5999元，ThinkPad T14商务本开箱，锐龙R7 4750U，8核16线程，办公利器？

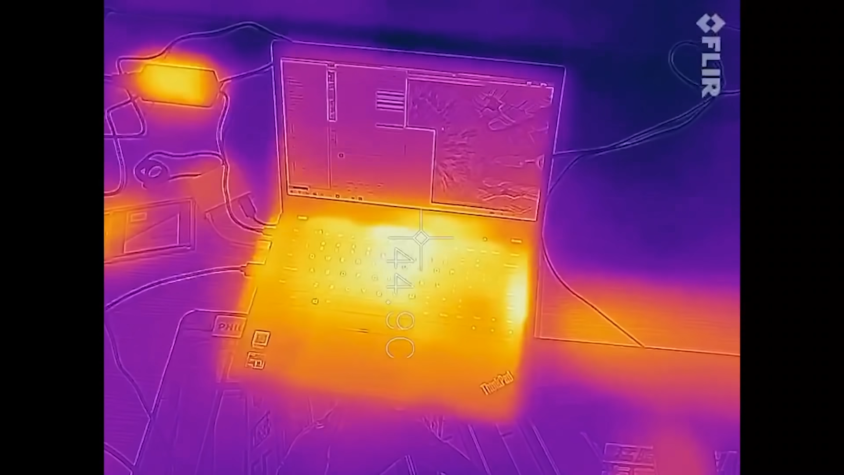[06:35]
6G的频率我估计游戏的表现也不会差的万托区域是没什么温度的就算是出风口的话摸上去也是温温的而已